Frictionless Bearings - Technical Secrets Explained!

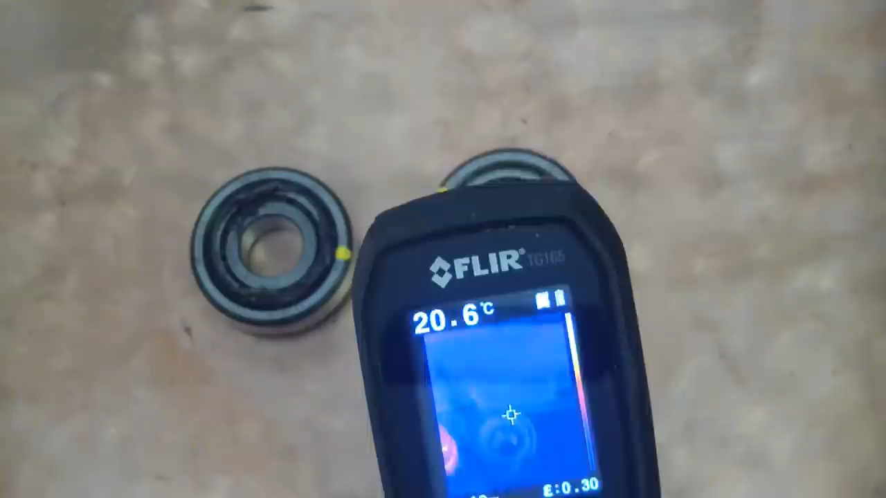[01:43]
On screen: spot 20.6°C
On the right-hand side, ambient temperature. On the right-hand side, incredible difference. The ambient temperature is roughly 19 degrees centigrade, and yet the conventional bearing is over 35 degrees. I'm sure I don't need to explain to you that heat means friction. Now we come to the crux of it.